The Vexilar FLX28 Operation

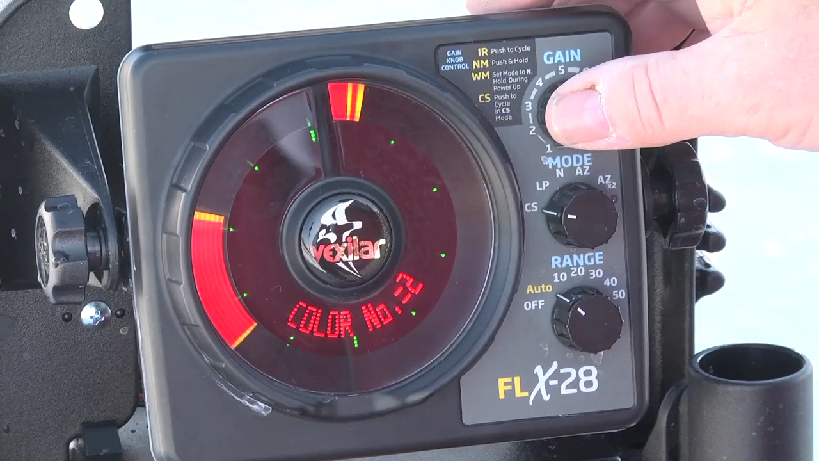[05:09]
So experiment with these colors. I mean, it's a lot of fun. And people get into big debates upon finding which color is right for them. And usually the system comes on with a color setting of four when you buy it from the factory.
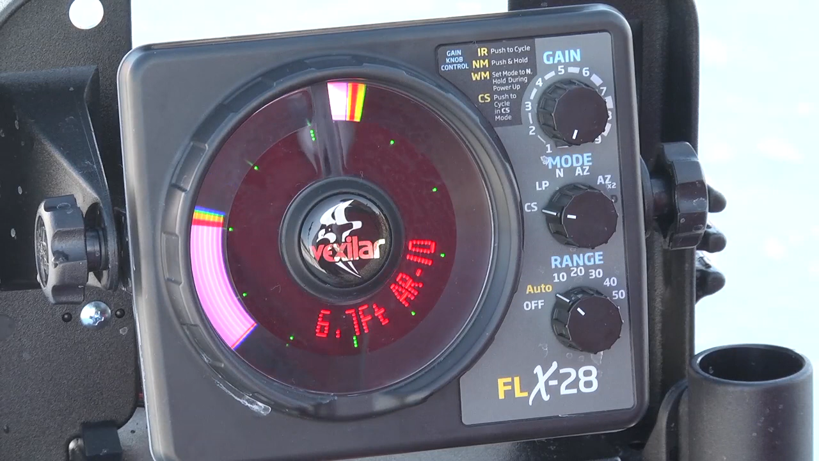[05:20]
On screen: depth 6.7 ft
But just be aware of that. Now, let's go down to the the auto ranging feature also has the ability.
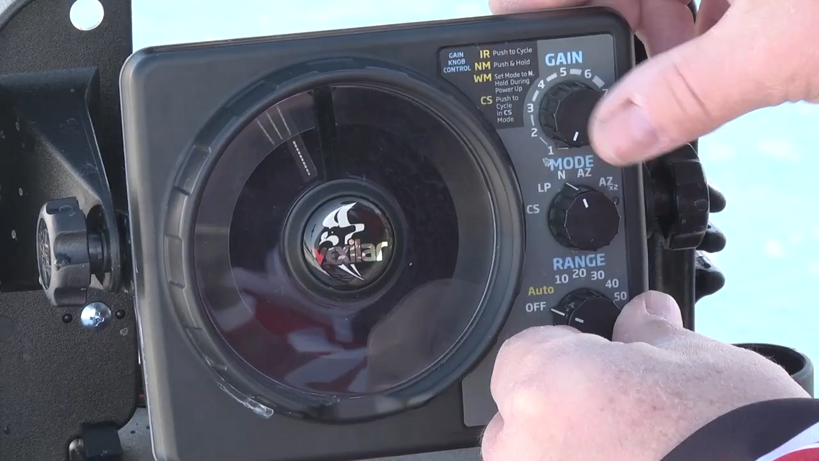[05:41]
So to do that, you simply push in the gain knob and turn the system on. Now you're in weed mode. In weed mode, it gives you a little bit sharper, crisper signal. It doesn't work well in deep water scenarios.
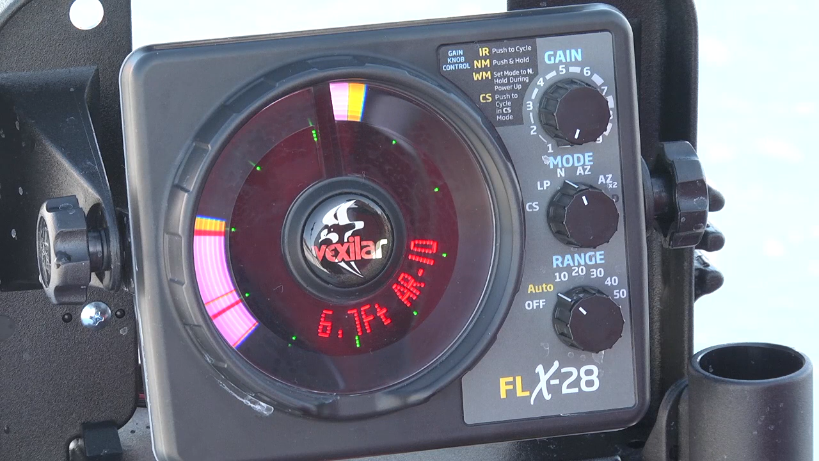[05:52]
On screen: depth 6.7 ft
It's primarily designed for depths of 20 foot or less. But that's the weed mode feature. And that's also another bonus of the FLX 28. So in summary, again, if you want to start fishing right now, all you have to do is remember,
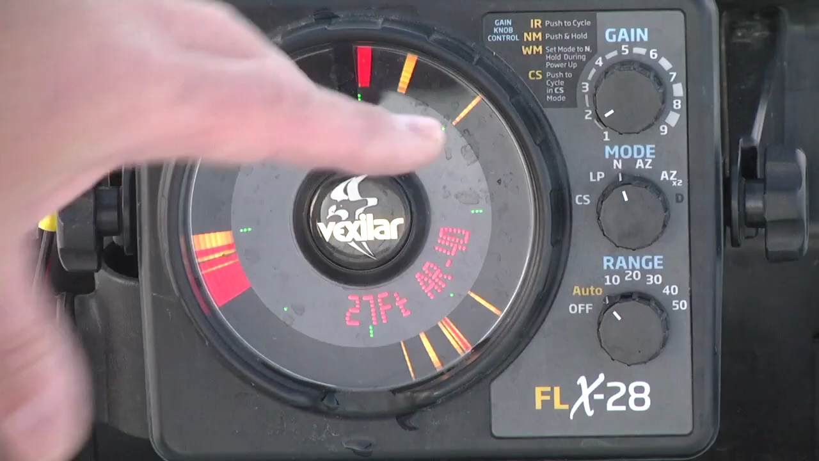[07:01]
On screen: depth 27 ft
Now, the other lines you see around my lure are the lines from my actual monofilament because it's a little kinky yet, and it hasn't gotten a lot of the kinks out of it, but it'll eventually straighten out.
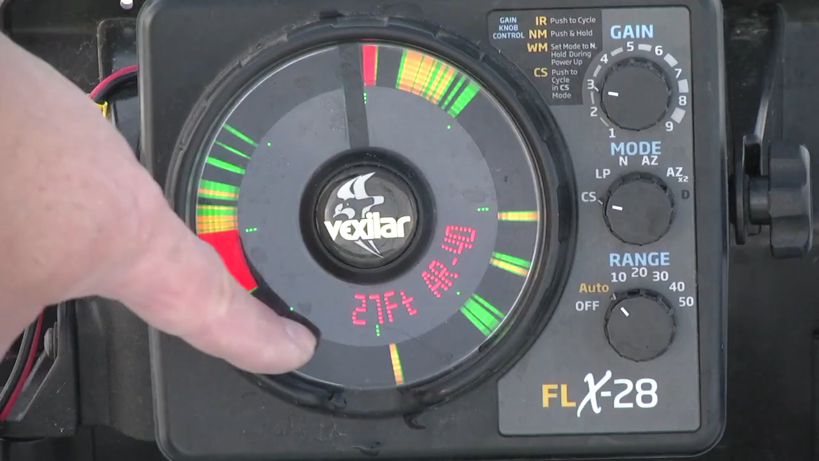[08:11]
On screen: depth 27 ft
Just going down into the water column. And the coils of my line, I don't know if you can see this, but my line's got kind of a coil to it. The FLX-28 is so sensitive it can actually pick up these coils on my line.
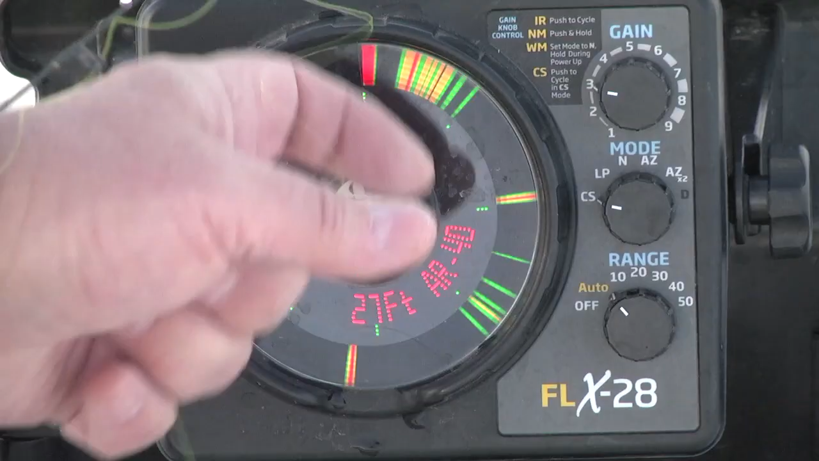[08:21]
On screen: depth 27 ft
So until it straightens out a little bit, you might see these little marks. But I'm only focused right now on the red line. If I see a red line, and so I'll just start jiggling it in the water column.